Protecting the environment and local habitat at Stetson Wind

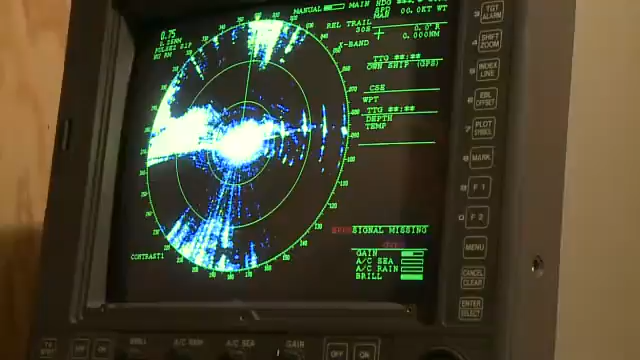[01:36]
and we're collecting the radar data at night to determine how many birds come through tonight.
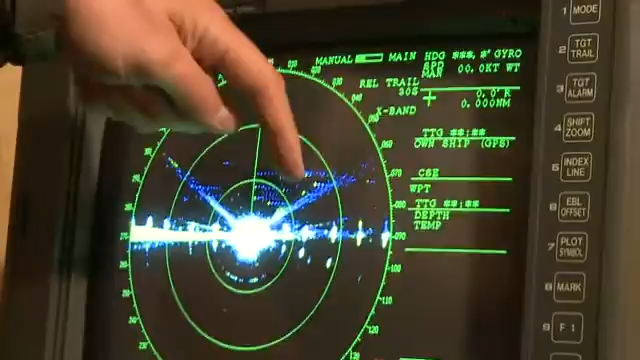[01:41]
You can see the individual turbines, in some cases see the blades as they're spinning.
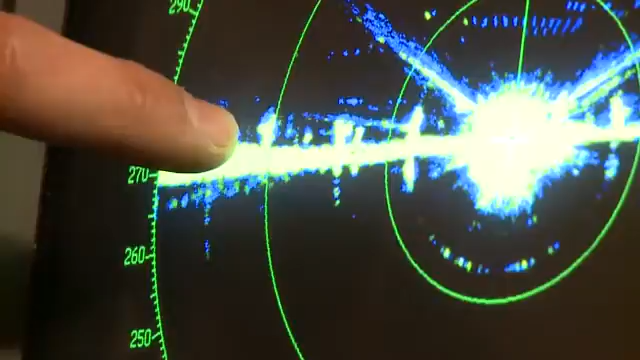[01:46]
Up above in the sky are birds, and possibly bats, that are migrating tonight.
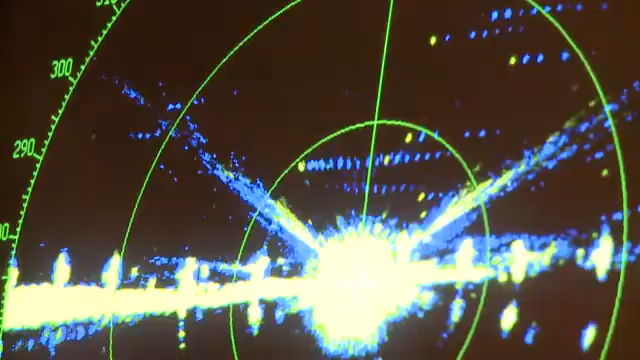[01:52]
We can see on this, most of them are probably three to five hundred meters above the ground.
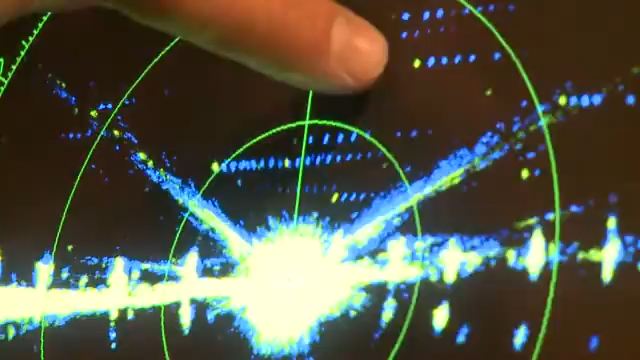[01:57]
Most of those are flying high enough that they're well out of the rotor zone of the turbines.